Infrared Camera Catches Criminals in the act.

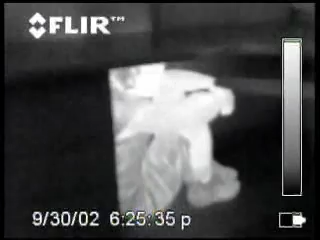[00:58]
If it's a low light or no light situation, a mirror will not light the room where the flare camera will give
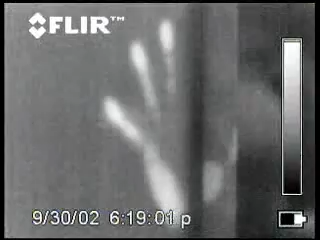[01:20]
look at any heat signature in the building, such as on carpet and footprints.
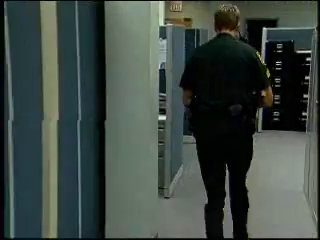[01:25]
Depending on the situation,
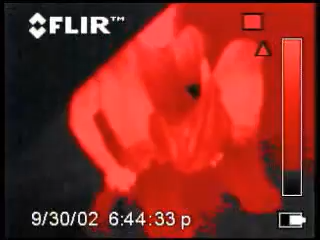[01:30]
the Scout has a variety of adjustable black and white and color settings to help you see better. With my naked eye, I could not see him hiding in the bushes at all. I went through my color palettes to try to eliminate it as a hotspot or designate it as a target,
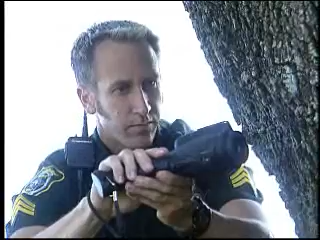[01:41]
and I felt from the
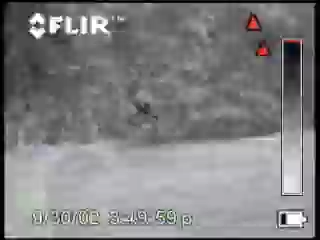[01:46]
coloration of it and the temperature difference as compared to the bushes around it that that was a person in there, and sure enough it was.
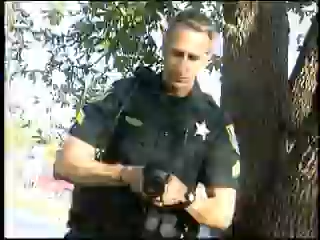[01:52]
Police, you in the bushes, come out with your hands up.
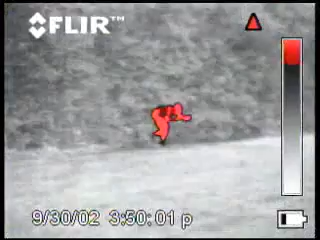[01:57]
Do it now. Let me see your hands. Turn around.
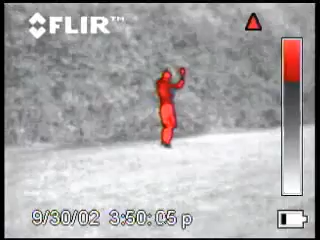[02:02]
Stop. Get on your knees. I have a compartment on my SWAT gear that I carry the camera itself.